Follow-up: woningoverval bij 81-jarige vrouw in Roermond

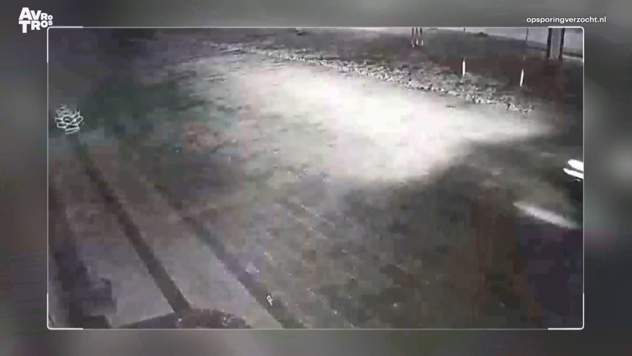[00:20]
Dit was de auto van in totaal drie verdachten, waaronder dus één vrouw.